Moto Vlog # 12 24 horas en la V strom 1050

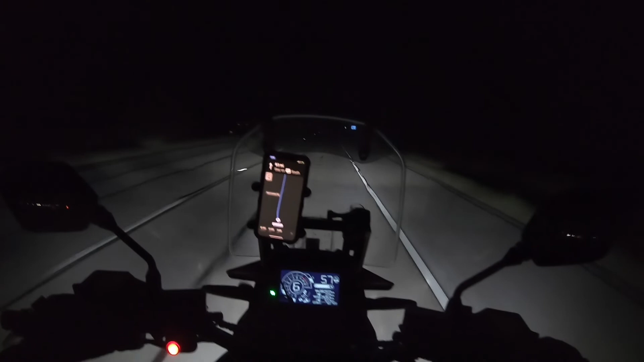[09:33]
llevo manejando desde las 8 de la mañana y son las 11 de la noche. Ahora me he parado a echar gasolina, a comer. Siempre sí decidí venirme hasta Houston. O sea, aquí no me da tanto miedo en la noche, pues si se fijan, estas son las luces originales de la moto. O sea, ven, estas son las que le agregué y estas son las altas. O sea, no tengo ningún problema de luces. Si viniera con esas luces no me animaba a venirme, la verdad. O sea, ni de loco. Pero así ya.
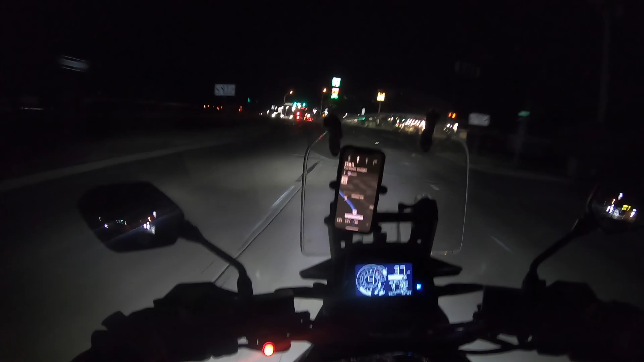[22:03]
No todos, pero cuando están locos, están muy locos. Vamos. Bueno, pues por fin llegamos a Houston, gracias a Dios. Todo bien, todo sin ninguna novedad, el camino súper bien, a gusto porque no había sol, no había coches, no había tráfico.